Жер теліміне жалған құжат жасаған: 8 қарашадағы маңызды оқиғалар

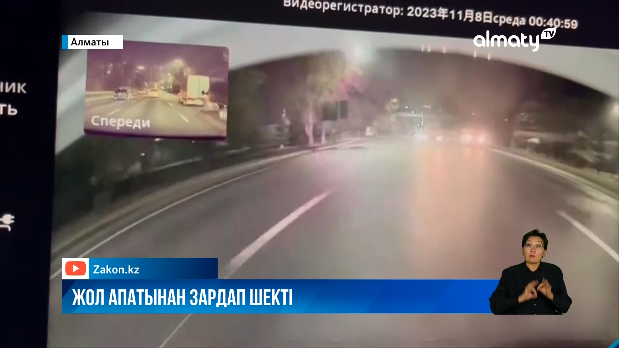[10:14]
Ал оның артынан екі жол ақты қатар алып жүруге тұрысқаны Hyundai Santafei ережені елемегендіктен сізгінге еб ол алмай қалған. Нәтижесінде жоғары жылдандық бені ғайзелге соғылыпты. Бені жазбадан қатты соққасерінен алдағы көліктердің түйісіп қалғанын көруге болады. Апат салдарынан Hyundai жолаушысы жырақ аталып жедел түрде ауруқынаға жатқызылды. Ал ғайзел жүргіз үшілері зардап шекпеген.